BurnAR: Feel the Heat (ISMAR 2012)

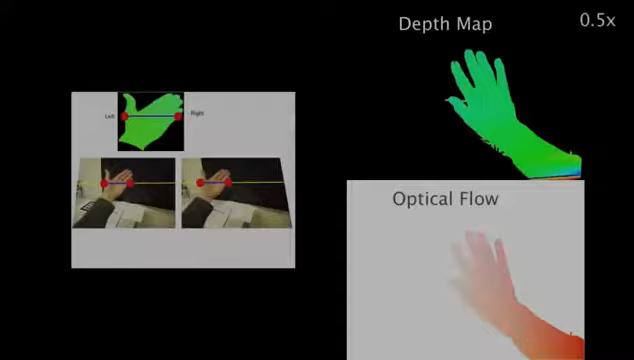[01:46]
Second, based on the refined hand mask and using epipolar geometry,
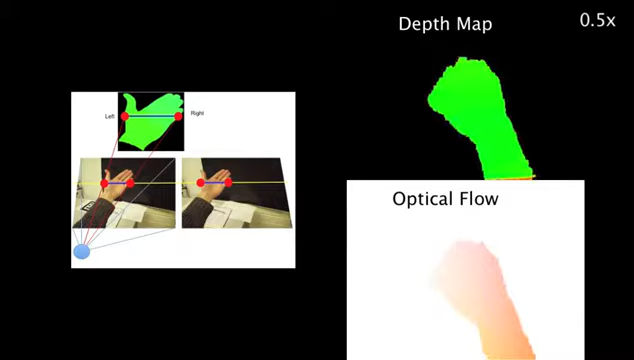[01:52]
we reconstruct a depth map and its optical flow between frames.